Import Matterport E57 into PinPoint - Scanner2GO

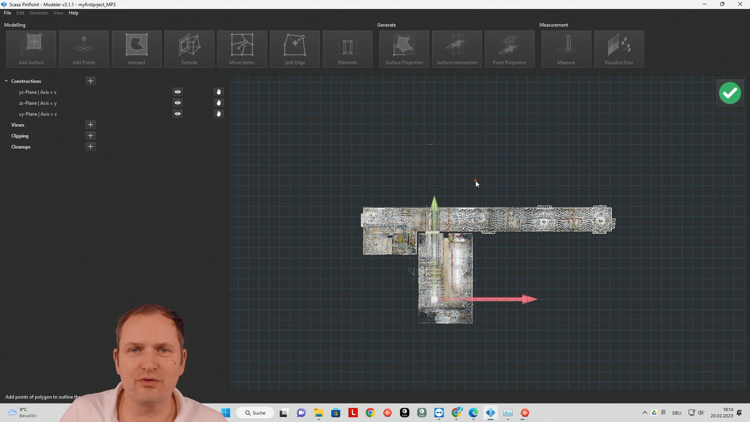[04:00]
So now you have a fence tool where you can cut off things if you don't like them. And here you can also zoom in and out if you need to zoom in in more detail.
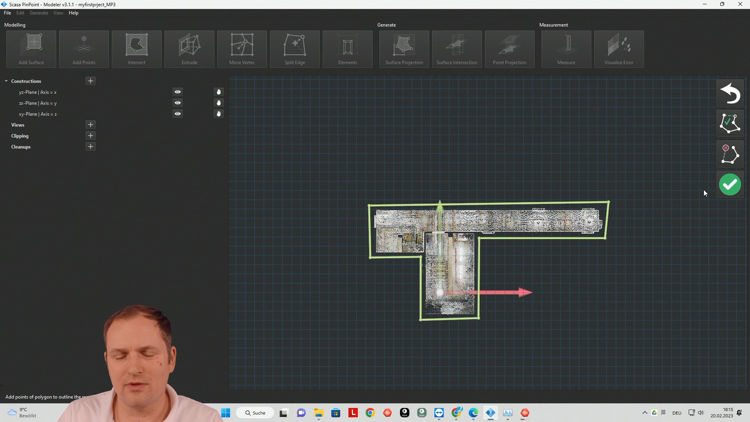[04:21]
And then after the selection is done, everything outside will be cut off or will be deleted. And then I accept this import here. And now it's extracting the surfaces. So it's finding the planes inside the point cloud. So you can easily work with it. And it's also do some, you know, merging stuff and so on. It's not the point. So I'll be back in a minute after importing the data.
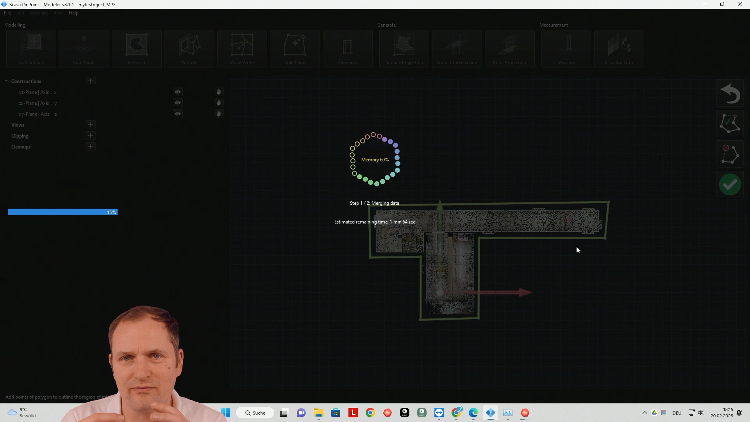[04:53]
And then we have a quick look over the data. So finally we got the data into Pinpoint.
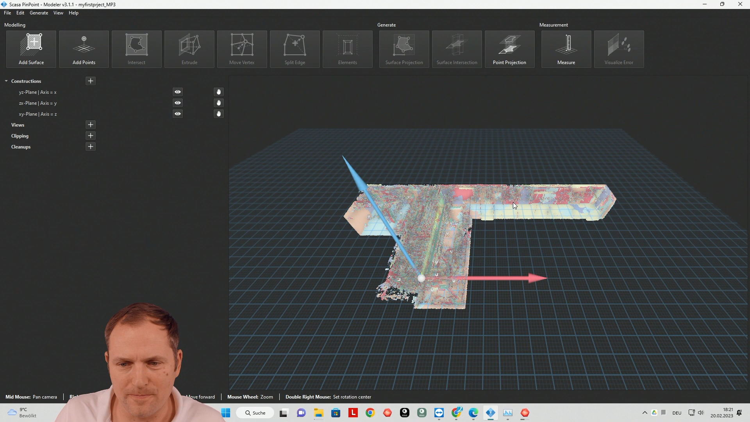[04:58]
And most people are scared about these colors. So there's a function key F3 to switch F2, F1 to switch. I do it over here, view, then go through colors.
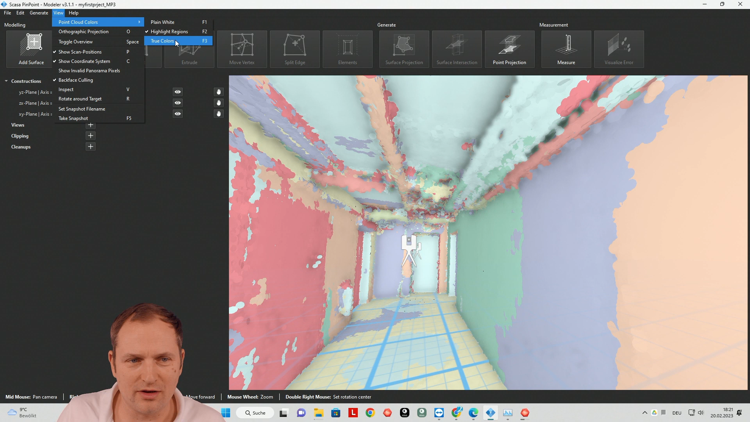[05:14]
And then you have the usual view.
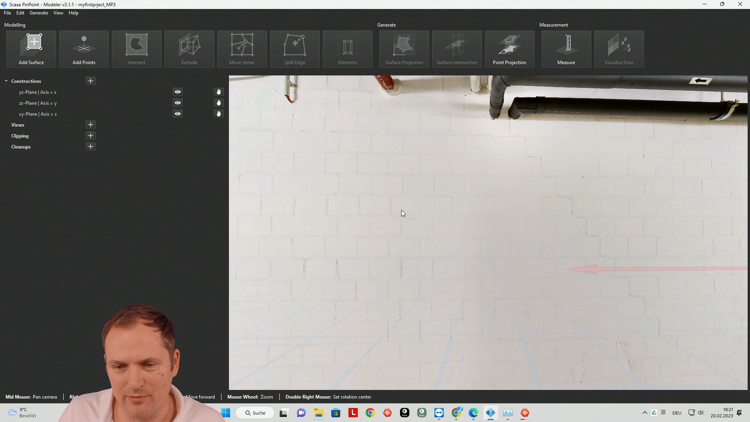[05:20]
If you move out from the point cloud, then you see it's a point cloud. Now the back face calling is on.
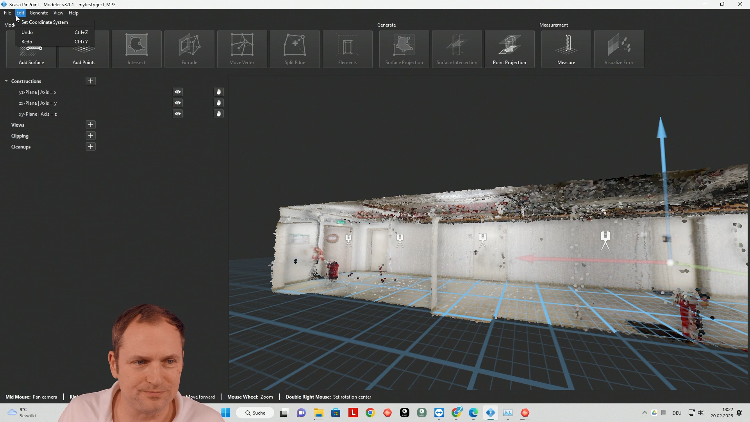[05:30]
So you can turn this off. Then you see also the back side.
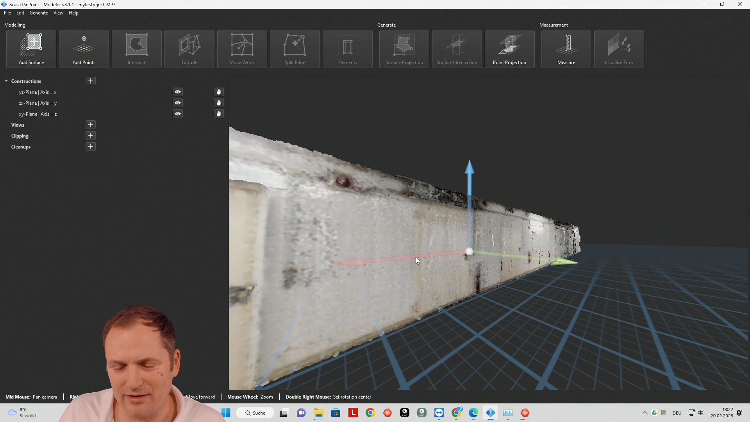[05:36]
There's a navigation tutorial how to do so.
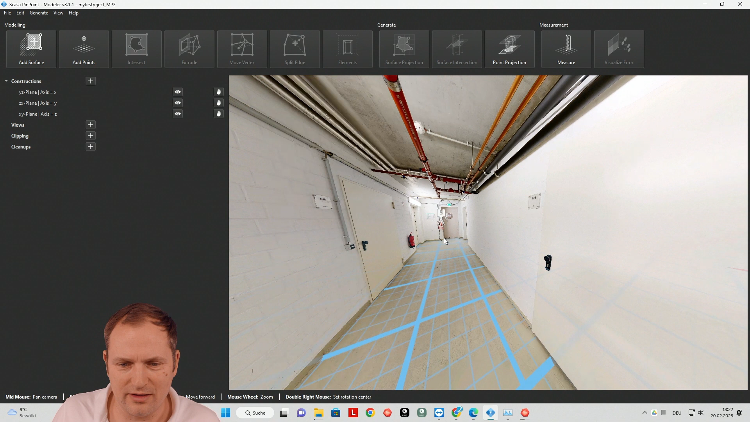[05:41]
But anyway, if I turn out the coordinate system and show you,
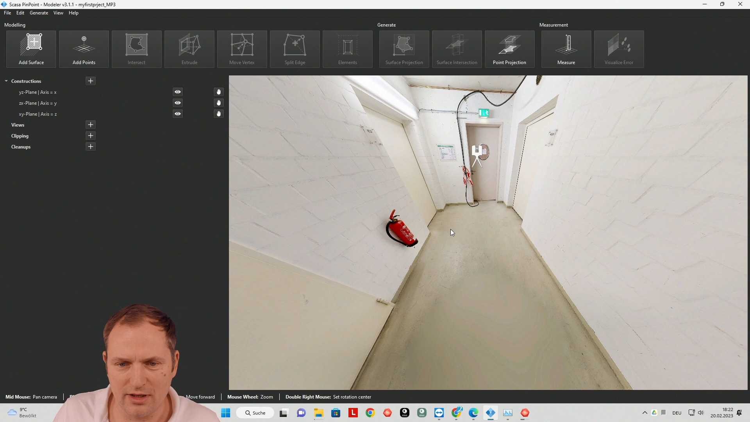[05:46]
I mean, one basic thing. You have this measure tool here.